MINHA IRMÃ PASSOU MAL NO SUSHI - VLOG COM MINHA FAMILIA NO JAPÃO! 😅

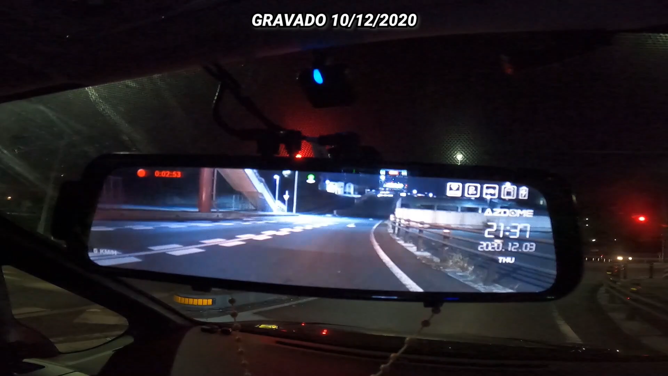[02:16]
ó o retrovisor, que louco, é a câmera de trás, rapaziada, ele tem uma câmera aqui na frente também, ó,
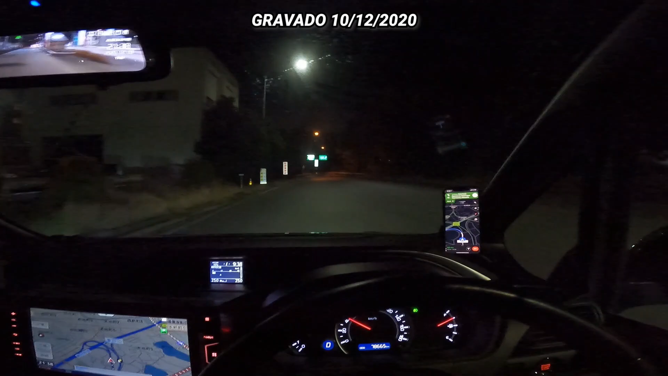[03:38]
aí, ó, agora vamos pegar sentido XO,
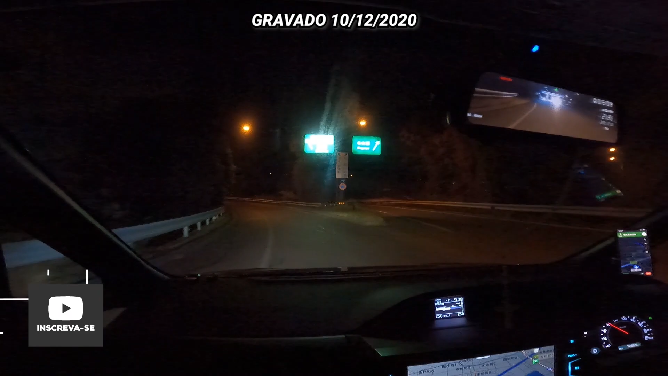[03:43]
que é o mesmo sentido pra Tóquio, e aqui, rapaziada, é uma rodovia que não vai ter semáforo, não tem mais nada, é só acelerar, ó, quer ver, estamos entrando nela agora, hein, olha aí, ó, pista dupla, tapetão, e dá-lhe acelerar, dá-lhe marcha, ó, vamos.